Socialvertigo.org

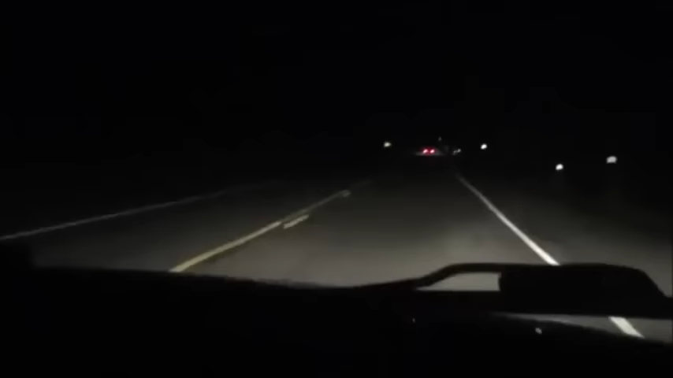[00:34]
We're out trying to interview some of these cops on their traffic speed traps. Lately they've been hiding in the woods and camping out on private property. We're literally trying to catch up to this cruiser and he's just flying. Without his emergency lights on, which is unsafe, they say they're allowed to do that.